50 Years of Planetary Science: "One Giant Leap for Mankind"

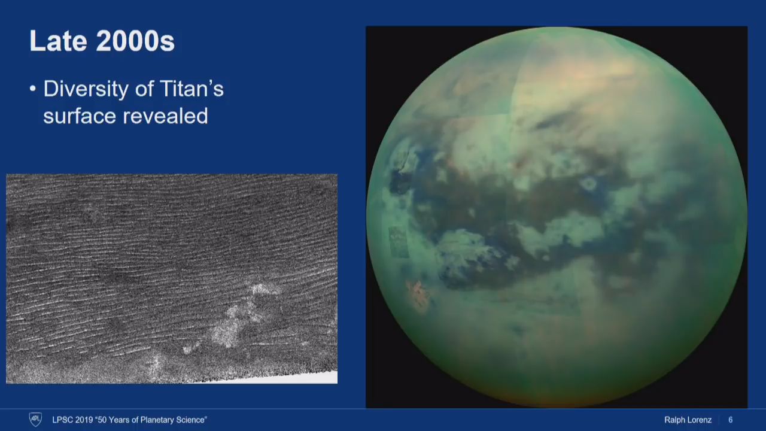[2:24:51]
are believed to be uh evaporites left behind when when lakes dried up um there's there was debate about whether there is or has been cryovolcanism on titan there's there's really a lot going on as
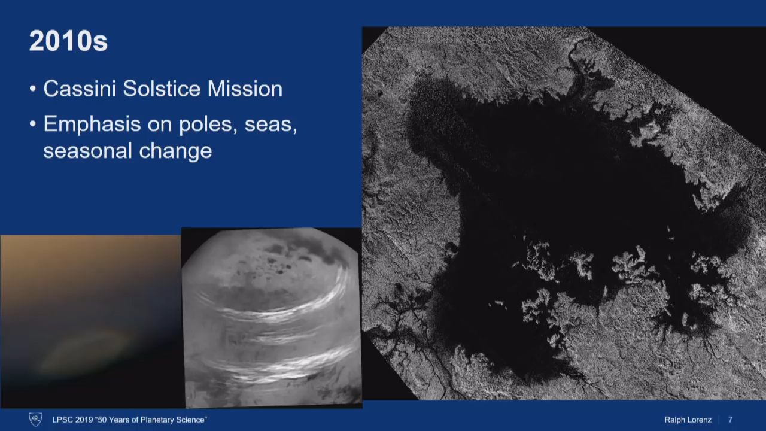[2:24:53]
um we moved into the latter part of the decade and and uh into the 2010s um the attention focused on titan's poles and the lakes and seas this is ligeia mare about 400 kilometers across the uh cloud patterns in the troposphere evolved the uh the haze and other structures in the stratosphere evolved this you know structures like the earth's ozone hole but the you know the chemistry is different but the the dynamics are are similar um and uh in
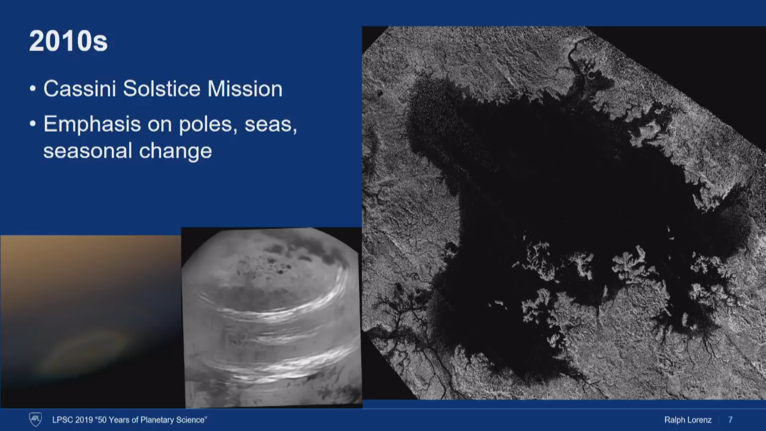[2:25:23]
fact around about this time there was a proposal for a capsule even to to to float around in the seas so looking um to the